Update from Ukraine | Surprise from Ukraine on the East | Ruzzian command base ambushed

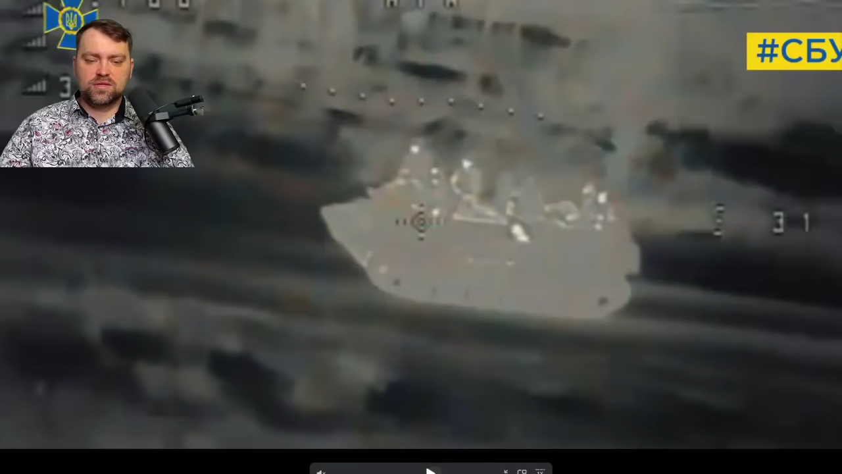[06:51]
Ukraine is also using the FPV drones during the night time.
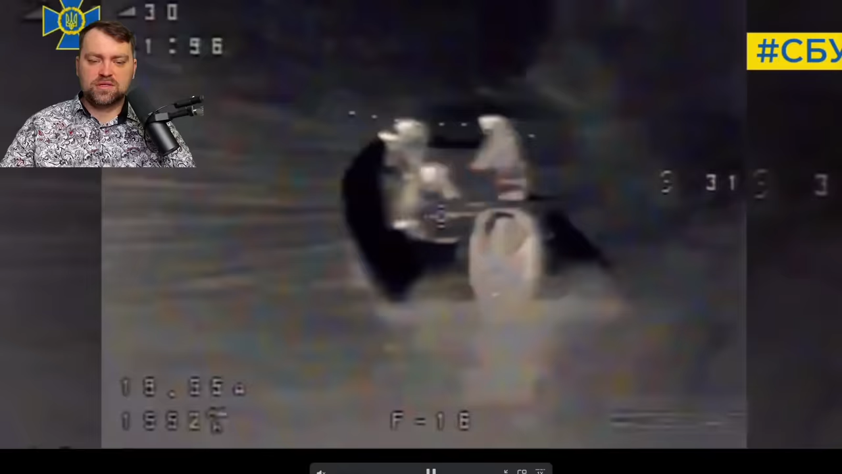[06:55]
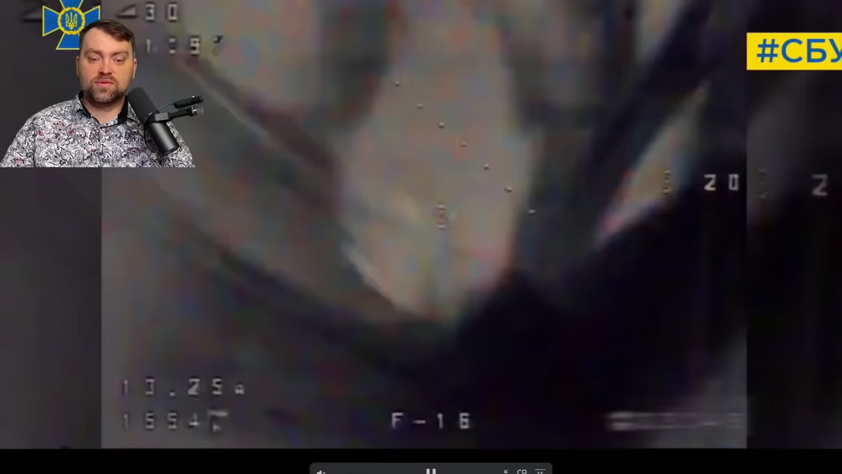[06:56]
Targeting many of the Russian vehicles. Supply vehicles, boats, whatever.
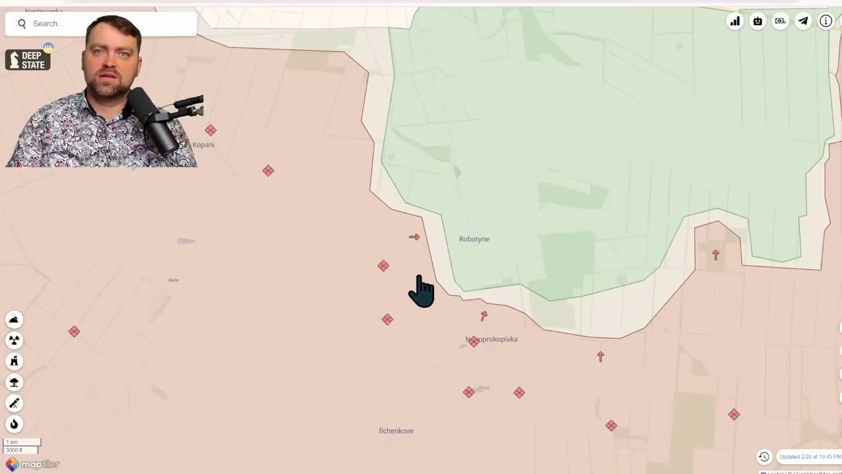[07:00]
Russia also tries to gain control over robots in the village on this house. Today they tried to perform the attack using BMPs. We have the video about it from the drone thermal camera. As you can see, the resistance is quite high in the place from Ukrainian side.
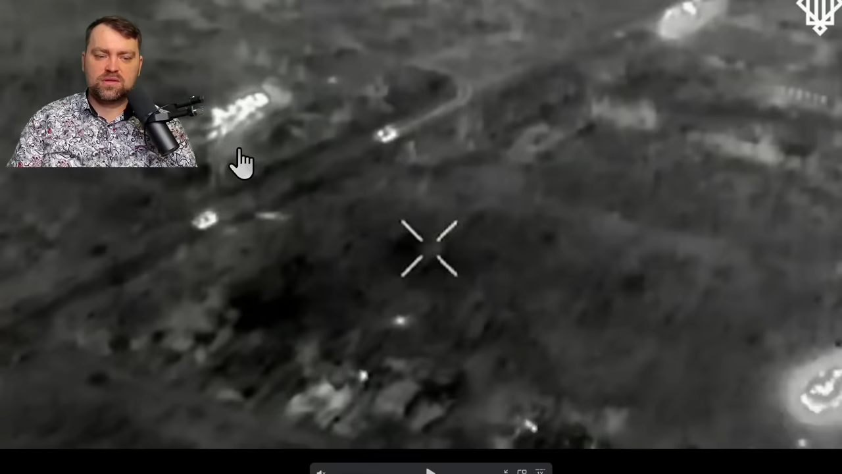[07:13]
Some of the artillery shells are lying close to the vehicles. One of the BMPs deployed the soldiers to the nearby house or what is left from the house.